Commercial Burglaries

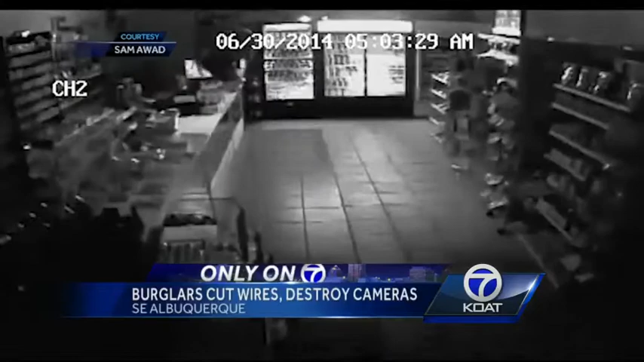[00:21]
JUNE 30TH, JUST AFTER 5 A.M., TWO BURGLARS BREAK INTO THE QUICKSTOP MARKET IN SOUTHEAST ALBUQUERQUE ON VIRGINIA AND TRUMBLE. THEY USE MY STORE TO GET INTO THE BASKET TO PUT THE MONEY IN IT. THEY TOOK THE CHANGE, THEY TOOK EVERYTHING THEY FOUND, EVERYTHING THAT HAS VALUE.